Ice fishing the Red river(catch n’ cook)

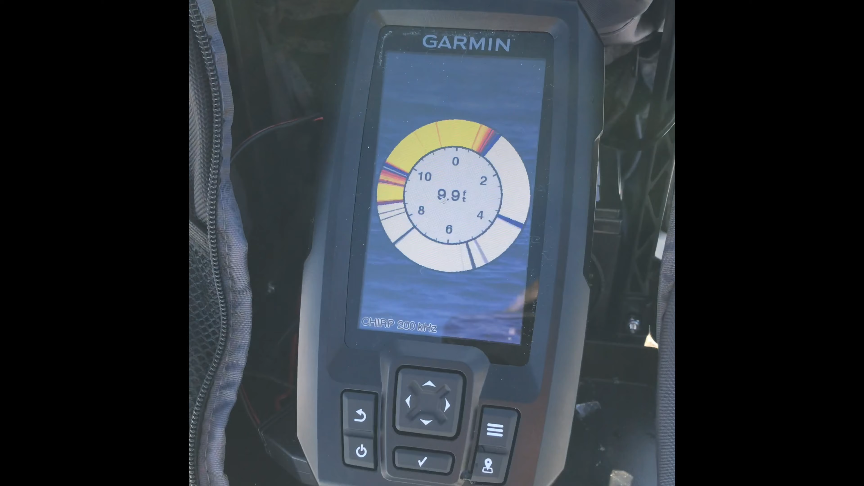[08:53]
marking some fish right close to my line.
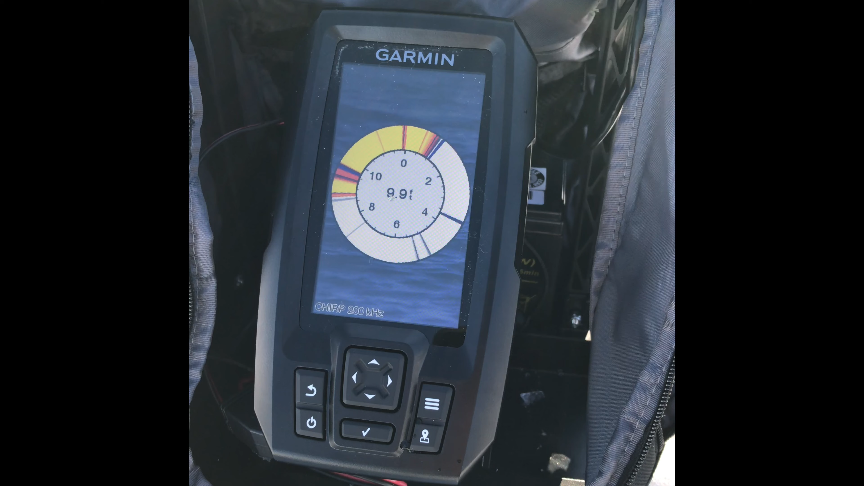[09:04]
That big yellow is the bottom, right at like 9 feet. Hook is that bigger yellow there. There is fish swimming around there.
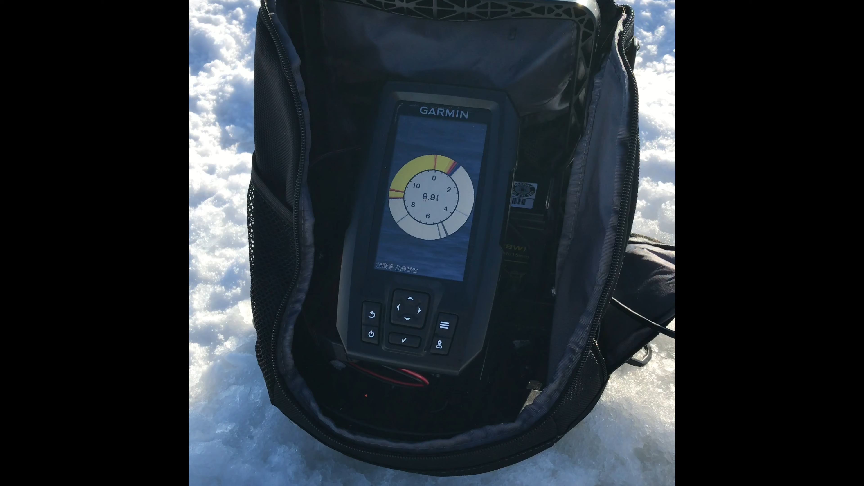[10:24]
There's something right sitting there, probably just looking at it. And it's gonna bite it right shortly here. My glove down.
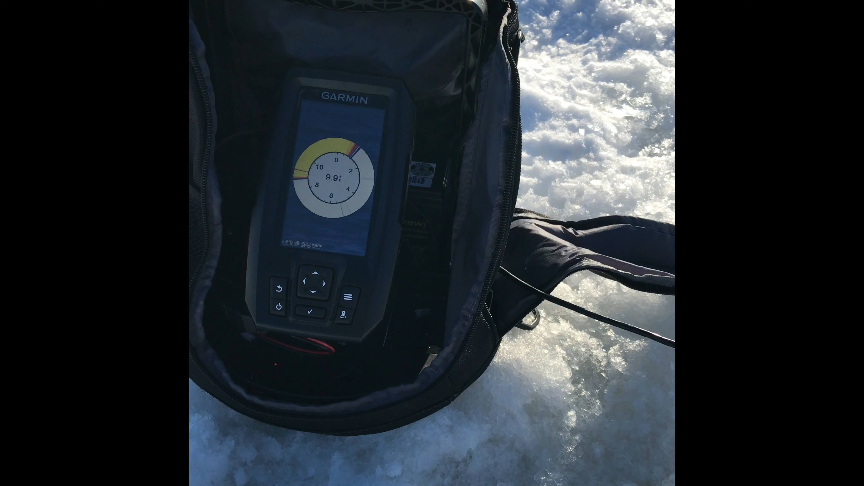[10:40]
So I'm holding, I'm filming with my phone right now, so if I do get something, I'm gonna have to put my phone down. It's probably gonna go a little bit black. And then once it's up onto the water, oh yeah, there's something there for sure. Sitting there just looking at my...
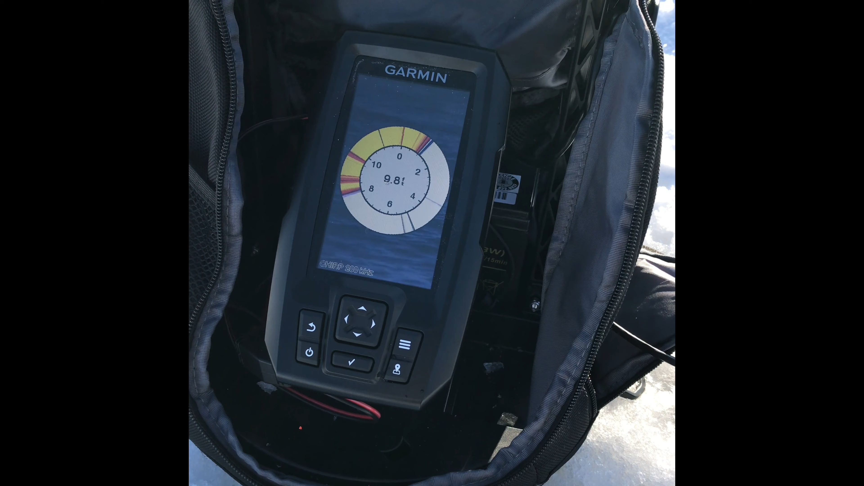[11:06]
There's fish around there.
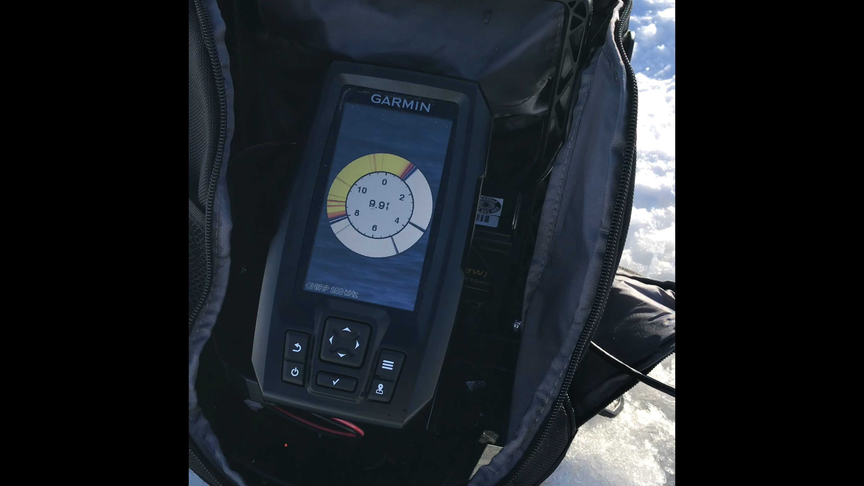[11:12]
Come on, something's got to bite. I got to catch it. I haven't caught a fish yet.
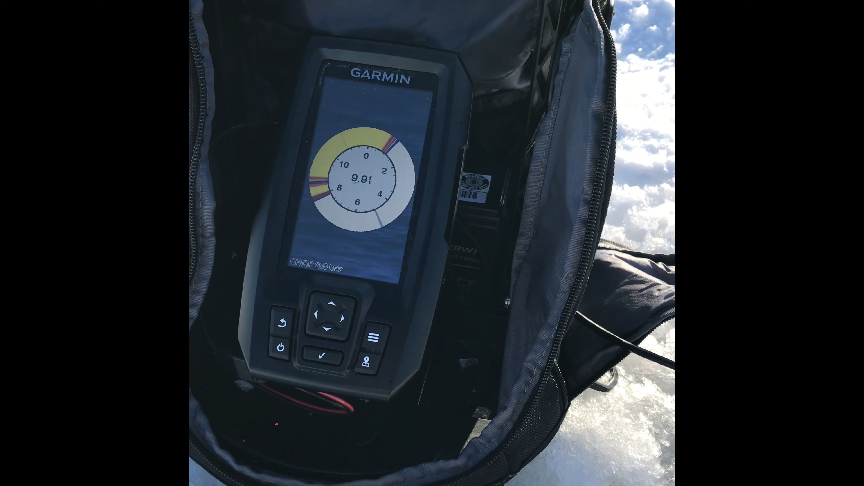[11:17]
There's fish all over that thing.
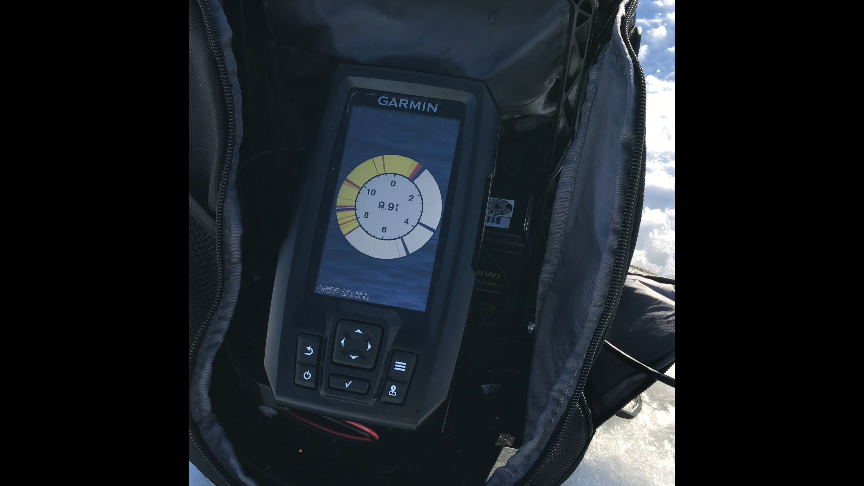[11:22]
Something's got to bite it. Look at the marks.
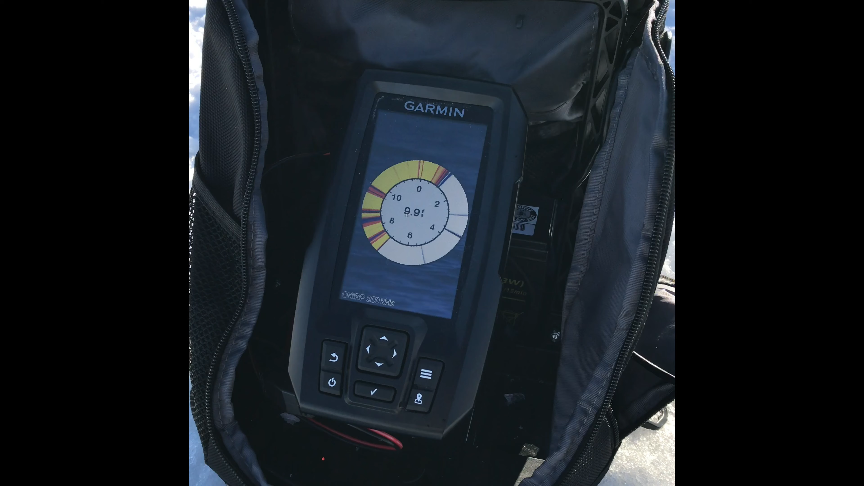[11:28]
Come on, there's so many fish around this thing. There's like a freaking school.
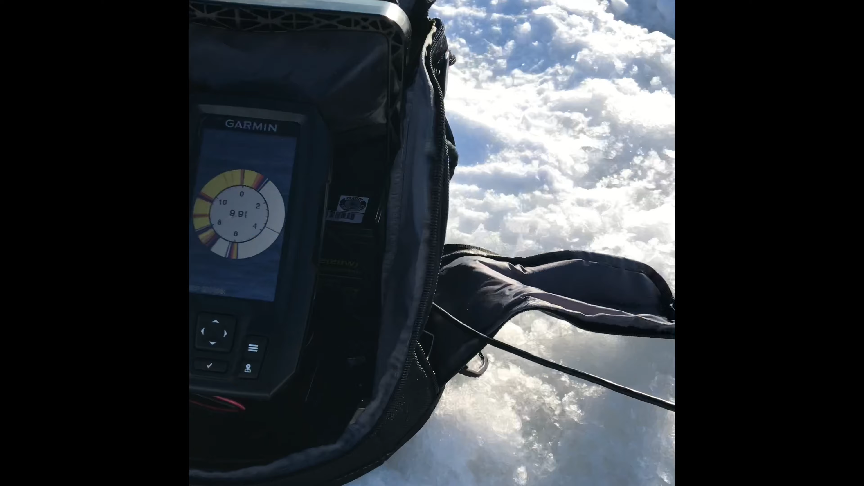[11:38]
They're all over the place here.
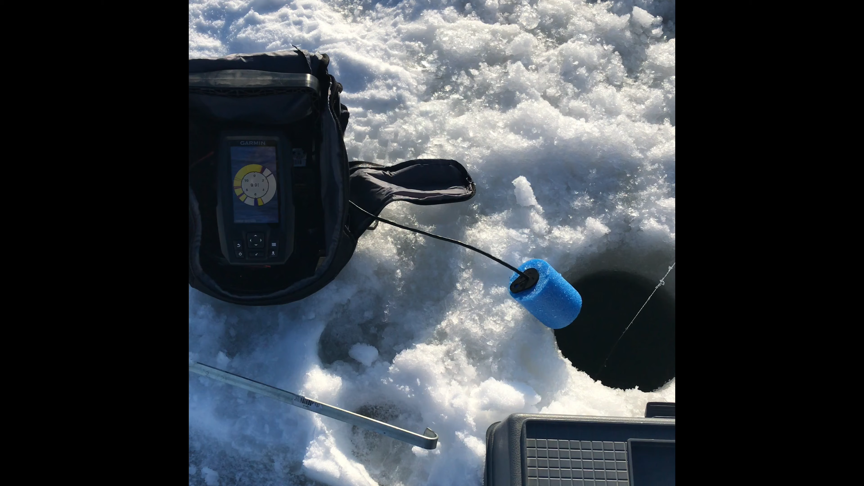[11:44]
They're all over the fucking screen. Look at this. There's something huge. Oh, there's lots of fish there. Something's got to nail this thing.
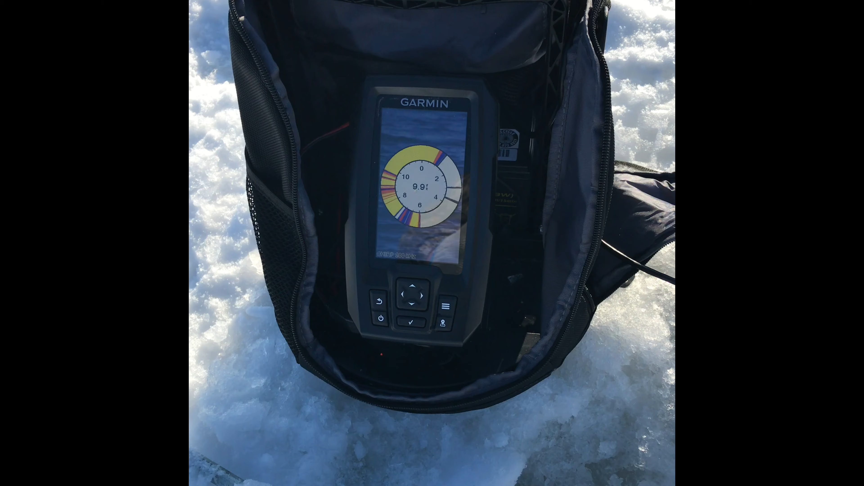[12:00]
Come on. It's going to let it sit again. Like I said, if I catch something, I'm going to have to put my phone down. But yeah, they're all over that.
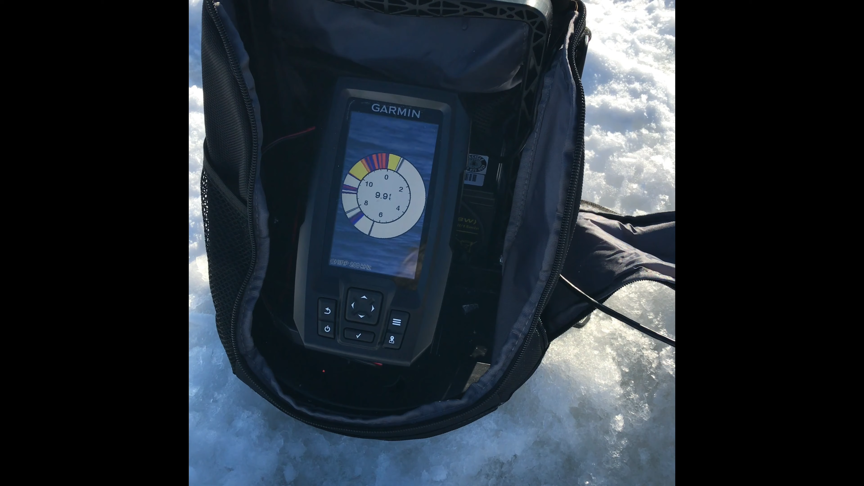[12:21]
Oh, now they're swimming away. Son of a bitch. There was a freaking school that went by. Wow, look at that. Look at the action down there.
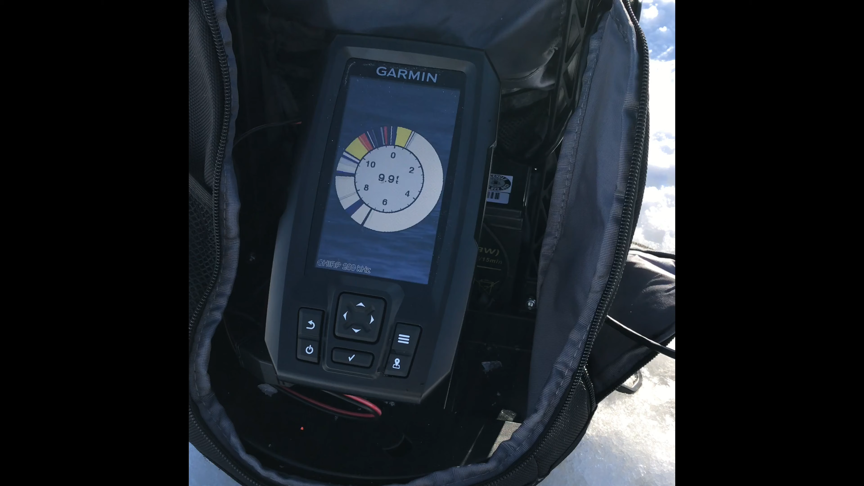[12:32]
Oh, this is cool. It's definitely more fun having a flasher because then
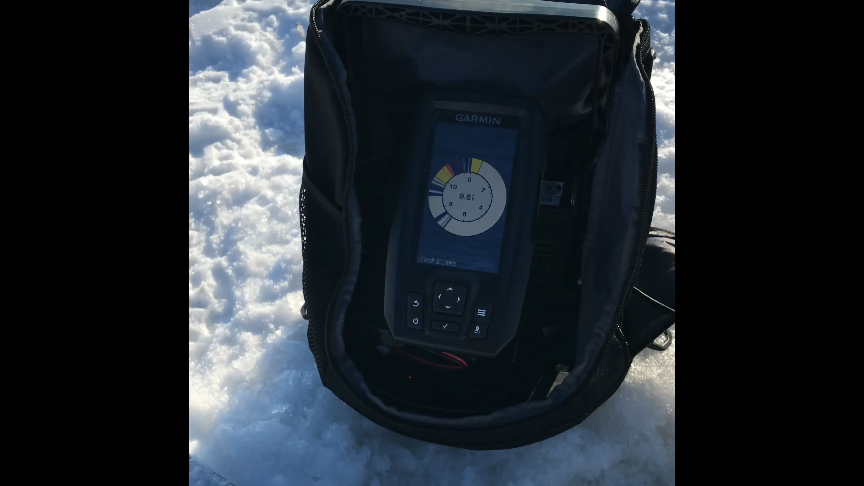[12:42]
you can actually get some sort of excitement going.
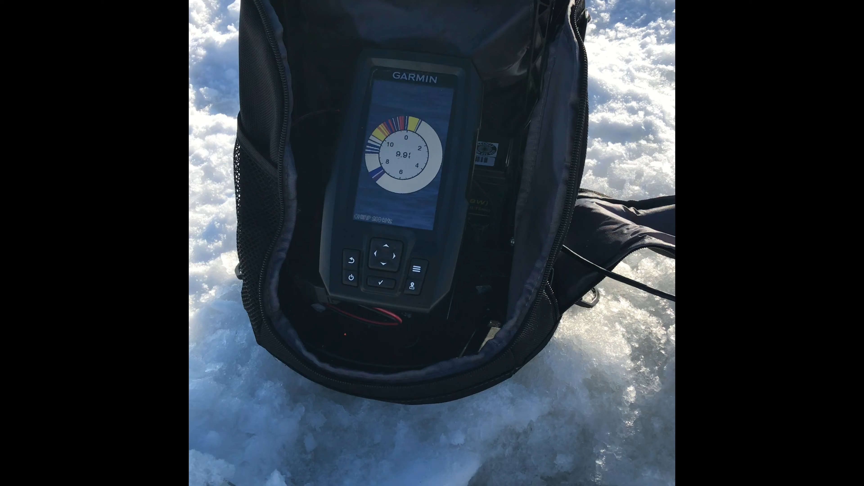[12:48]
Rather than just looking at the end of your rod, not knowing what's down there, here you can actually tell there's something down there. So we'll see. Oh, there's more fish coming in. There's more here.
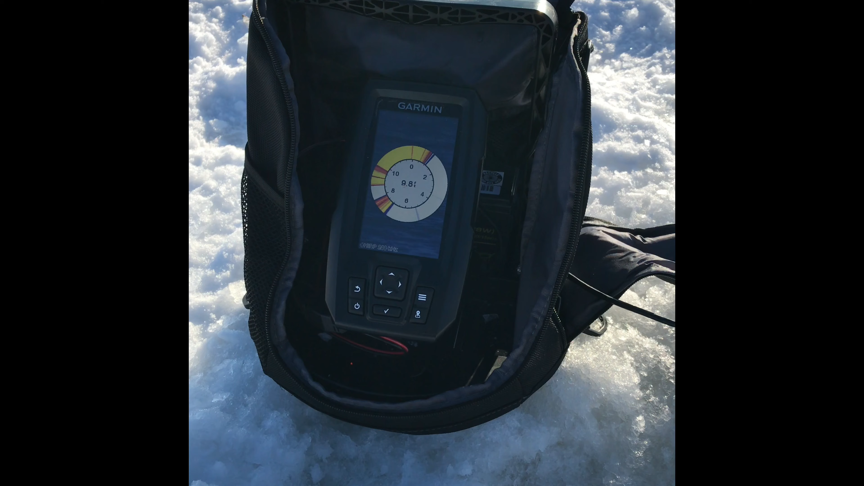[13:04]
Cool. I moved over. That was way over there. Moved about 70 feet closer to shore, and holy shit, look at the marks.
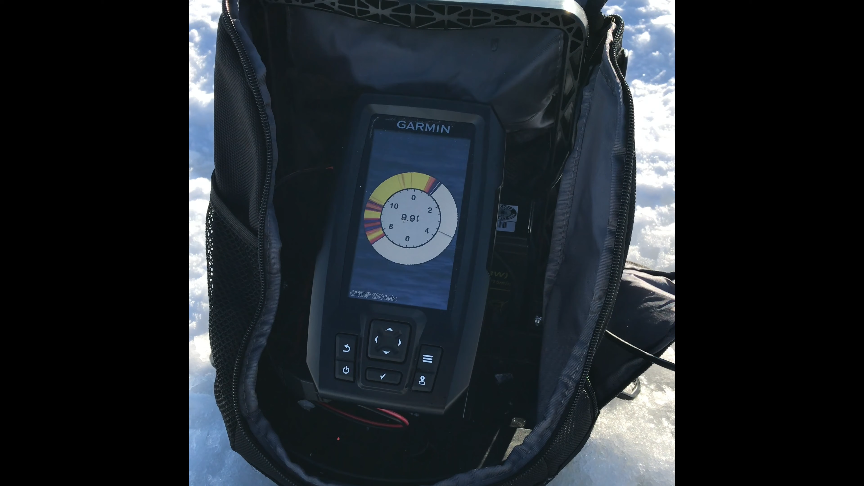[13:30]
There is a big fish right close to there. Could be a pike. If it was a pike, I don't know why you wouldn't have hammered that by now. Walleye are a little more finicky.
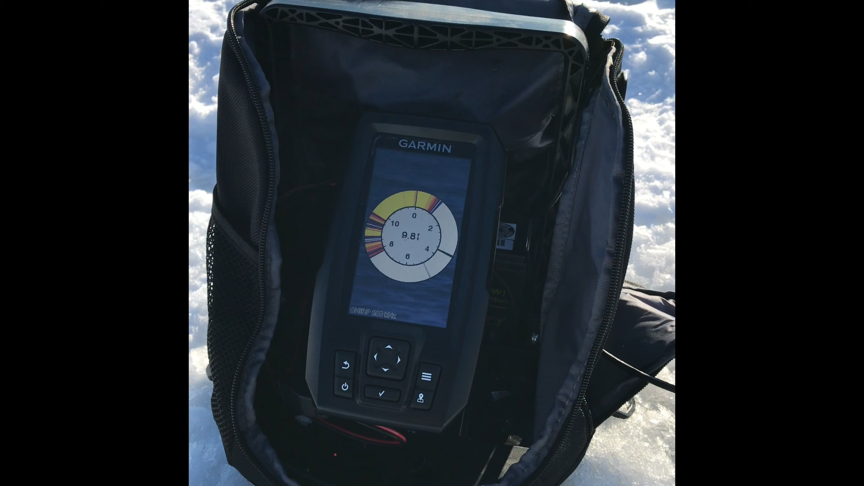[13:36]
This thing has stopped moving. They're still there. Still there.